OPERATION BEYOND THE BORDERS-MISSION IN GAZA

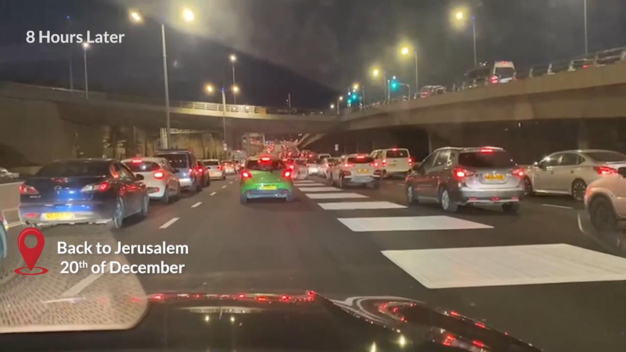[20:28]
Yeah. Traffic jam. Traffic jam in the entrance of Jerusalem.